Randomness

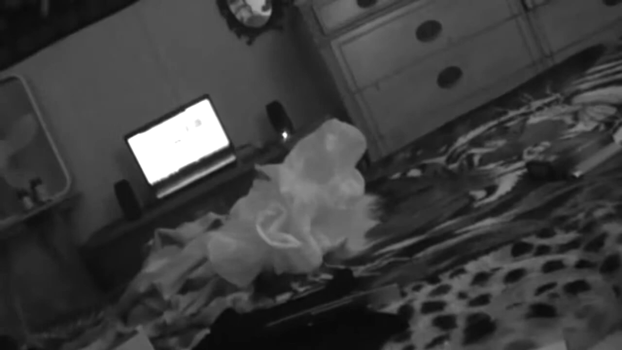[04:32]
it's recording we're all recording the bag and the cigarettes and the laptop oh here comes straven doing an upload to youtube